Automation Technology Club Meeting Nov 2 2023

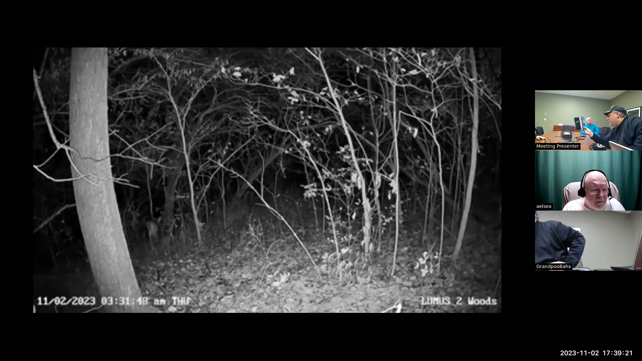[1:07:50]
Light up. Who's game camera? That's actually a security camera. That's my Lumix camera. Oh, there's a there. Hard game. That's a new one, a $30 camera. The pictures are as good as the other one. They're pretty good. I think they're four megabits.